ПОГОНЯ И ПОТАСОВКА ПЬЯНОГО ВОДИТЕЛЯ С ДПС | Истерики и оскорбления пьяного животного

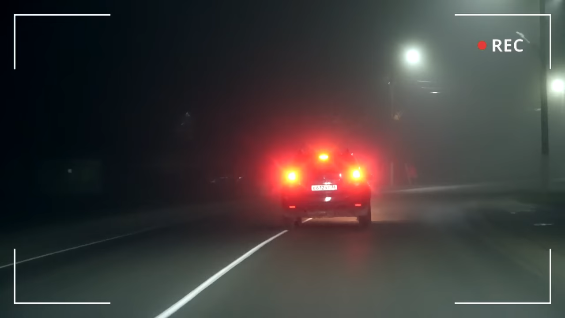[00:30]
Да, Натас вообще просто едет. Сейчас на встречку может выехать.
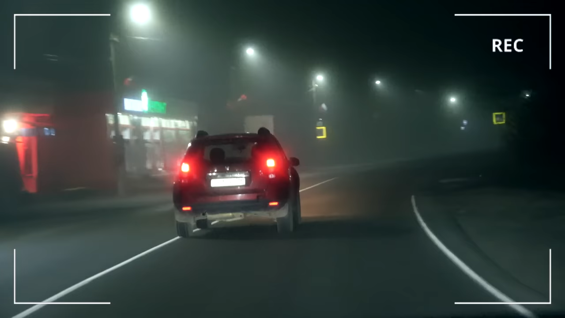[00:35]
Его заносит ко встречке. Послушай, подожди, ты ручки не суй. И он сейчас проезжает поворот на Новую Усмоль по М4.
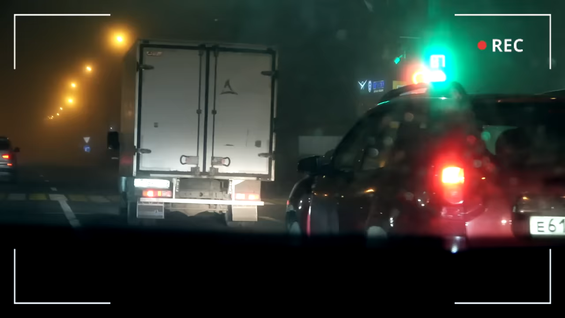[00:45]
Движется прямо. В сторону Кавказа. В сторону Кавказа. Тигарет! Дай мне сигарет, кури!
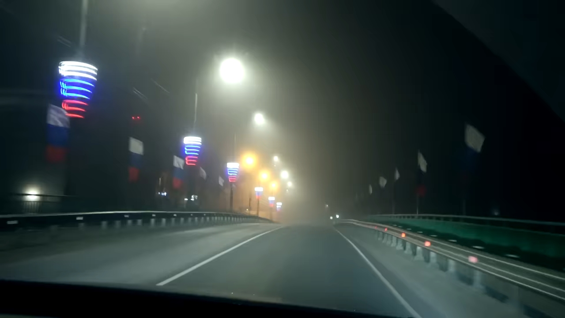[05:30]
Здравствуйте, у нас ориентировка на пьяного водителя.
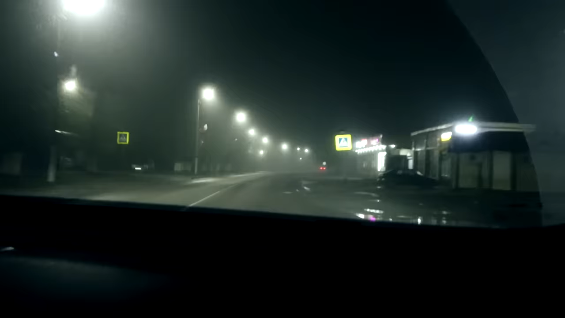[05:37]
По ноутбуку мы сейчас двигаемся за пьяным водителем.
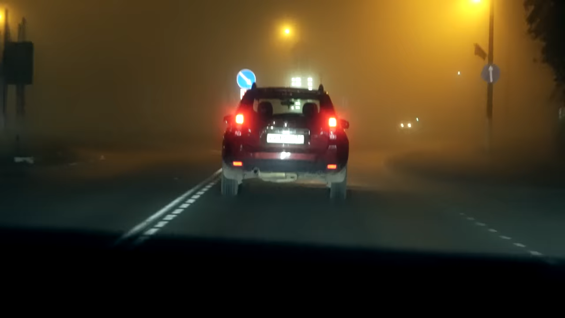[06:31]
На М4 выезжаем уже, прям на М4, в сторону Воронежа.
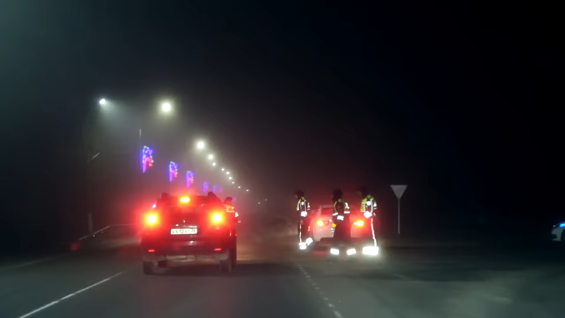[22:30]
Отлично. Давай, давай, давай, давай. Опа-на.